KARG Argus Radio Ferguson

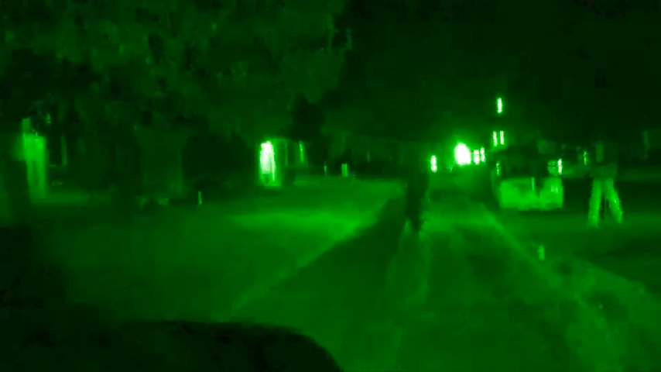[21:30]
Seems to be in shock that the police would fire down into the neighborhood as a few civilians who were peacefully protesting ran for their cars.
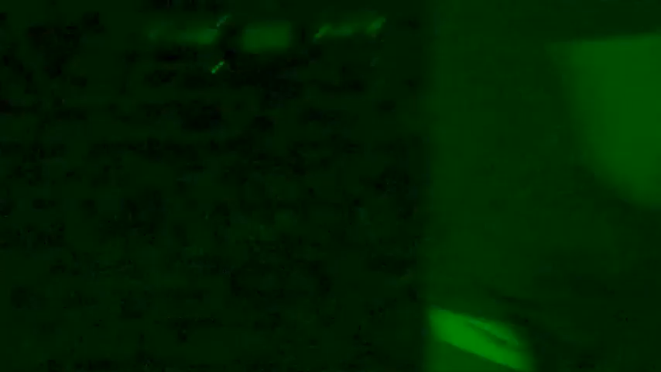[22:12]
Sounds of tear gas have advanced down a block, so we're gonna walk down the block and see if we can't catch the main street. They've moved the line down that way and they're firing tear gas down there. So we're gonna go down there and keep recording. Where's the line at? Are they trying to block boxers in? Yes. Hey! Hey, boxers in.
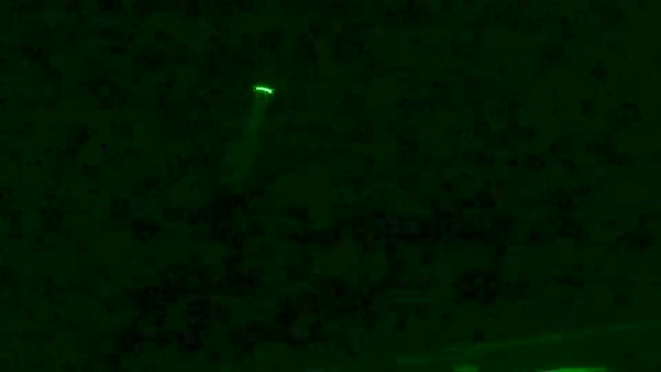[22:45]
St. Louis police helicopter is overhead the line that has moved one block down.
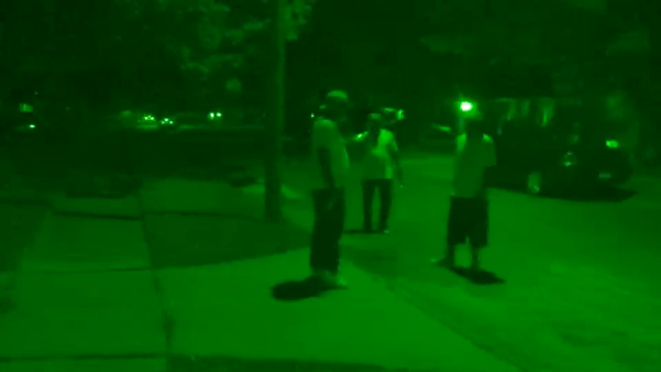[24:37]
And you can see that vehicles are fleeing the area rapidly due to the fact that the police appear to be circling around the next block of the neighborhood as we walk down to this intersection.